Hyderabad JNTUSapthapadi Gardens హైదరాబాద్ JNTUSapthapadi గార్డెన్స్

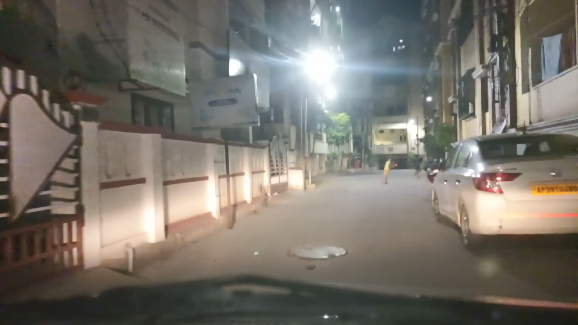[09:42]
రివర్స్ చేసుకో ఇక్కడ అల్లాడిచ్చావుగా. ఎవరు నేనేం చేయను, ఆ రోడ్లోకి రాకపోతే కనుక ఈ రోడ్లో నుంచి వెళ్ళొచ్చు అనుకున్నా.
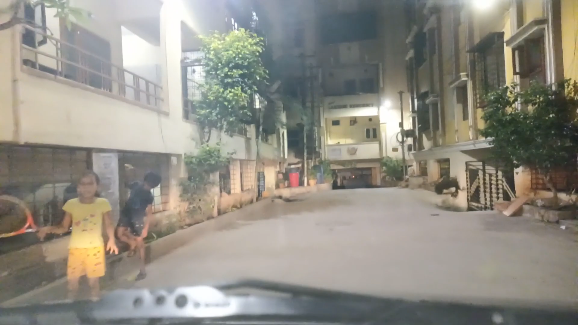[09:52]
ఎప్పుడు కట్టారు ఈ అపార్ట్మెంట్లు, ఎంత లోతుకున్నాయి ఇవేనా? ఇది వానలు పడినప్పుడల్లా కార్లు తేలుతున్నాయి అన్నారు.
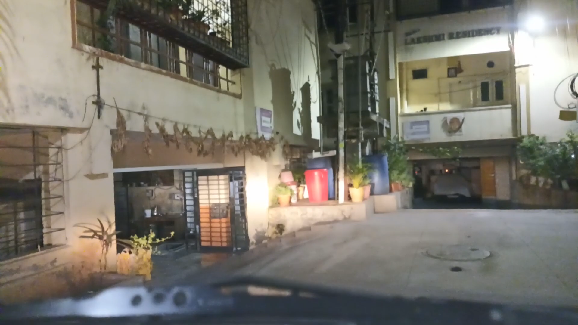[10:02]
అలా కాదు నాన్నగారు, ఇప్పుడు పాపం వాళ్ళకే కదా ఇబ్బంది. అసలు ఆ లిఫ్ట్ కూడా చూడండి ఎక్కడుందో.